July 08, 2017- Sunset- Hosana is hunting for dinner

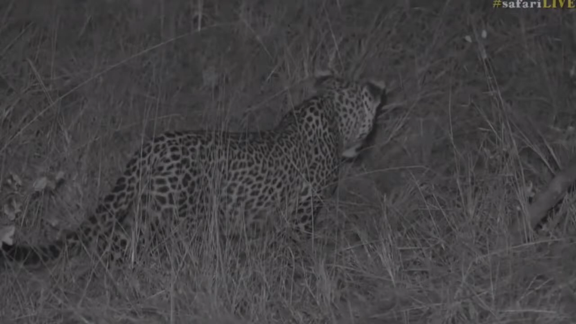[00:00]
We are definitely on the hunt for something, but we cannot figure out what it is. There must be something that's close by, judging by the way that he's walking. But again, we tried using the infrared camera and zooming closer into that distance to see if perhaps there was anything but nothing. So I wonder if perhaps there is not a scrub here that he's looking for.
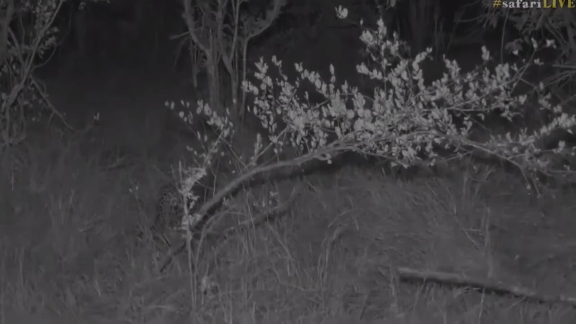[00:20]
Alright, I'm going to try and go slightly forward. See, there we have another view of him.